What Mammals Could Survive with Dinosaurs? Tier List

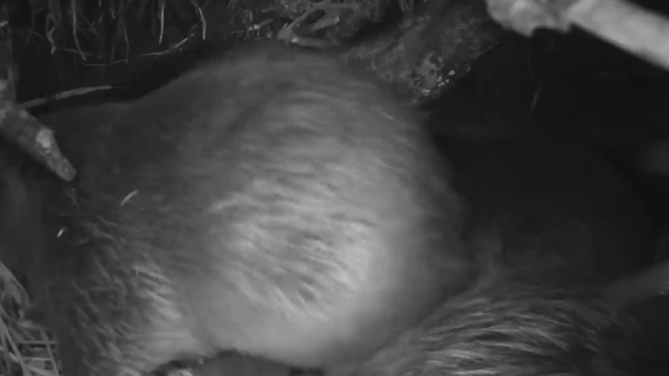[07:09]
And they build these dams in such a way that only they can access them, building their entrances underwater, and having their dens above the waterline,
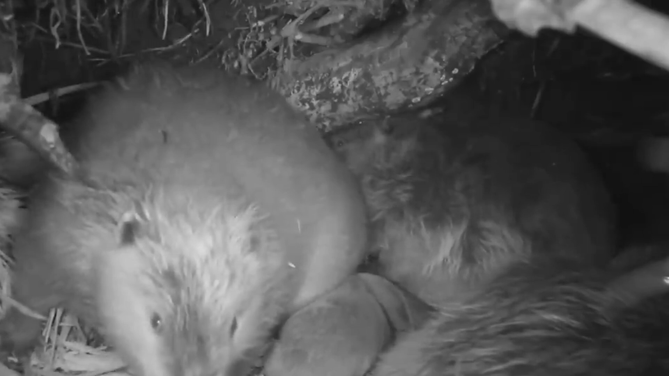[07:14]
giving them a warm and dry place to sleep and raise their young.